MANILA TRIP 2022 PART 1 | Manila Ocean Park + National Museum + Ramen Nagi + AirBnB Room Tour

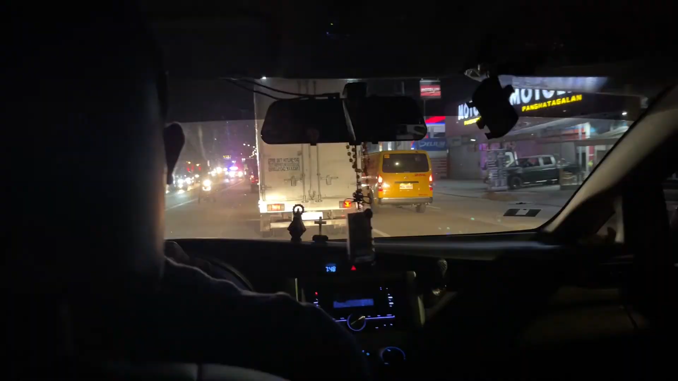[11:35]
Nandito na tayo ngayon sa Grab and we're on our way kay Kia,